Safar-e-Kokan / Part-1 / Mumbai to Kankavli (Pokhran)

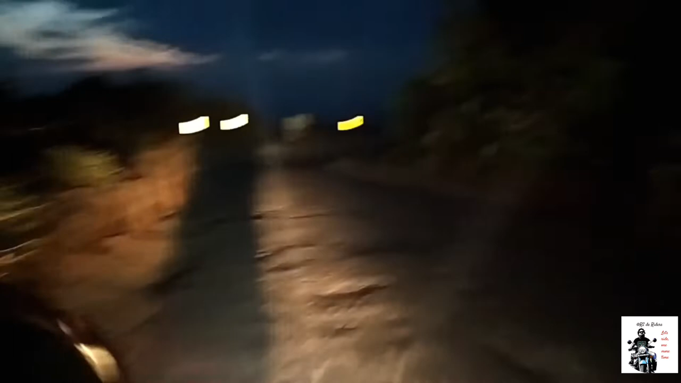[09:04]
फिर गांव और खेड़ों से निकलने के बाद हम फाइनली आ चुके हैं गगन बावड़ा घाट पर। आपको बता दूं गगन का मतलब होता है नीला आकाश और बावड़ा का मतलब होता है डीप।
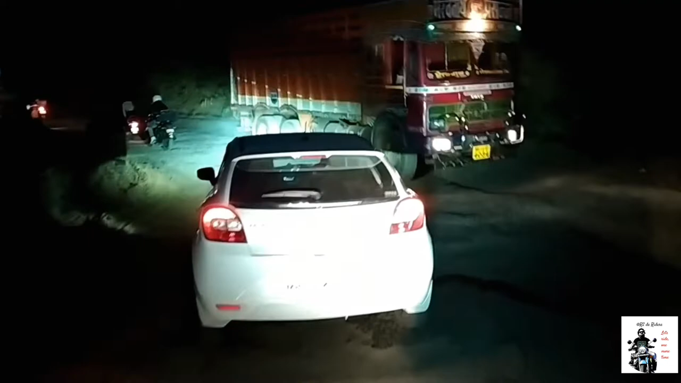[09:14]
तो ये जो घाट है जिस पे हम ट्रैवल कर रहे हैं ये ऊंचा भी है और गहरा भी।
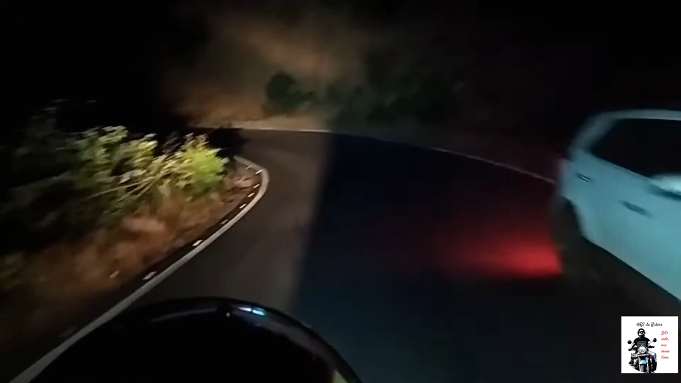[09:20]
वेल अगर हम सनसेट के पहले आते हैं तो आपको दृश्य कुछ और देखने मिलता, बट अनफॉर्चुनेटली हम थोड़े स्लो हो गए, क्या कर सकते हैं। चलो कोई बात नहीं, आप यही व्यू को एंजॉय करो। वैसे इस घाट को क्रॉस करने के बाद हमने सोचा है कि हम कंकौली में हॉल्ट लेंगे जहां पर हम खाना लेंगे और फिर सीधा हमारे फ्रेंड सुजय भाऊ के घर पे हॉल्ट करेंगे।